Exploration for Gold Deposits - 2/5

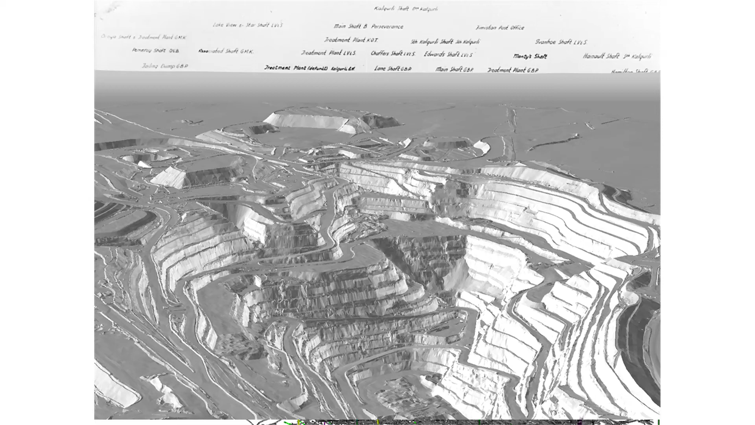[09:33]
And the current pit is down to about 0.6 kilometres.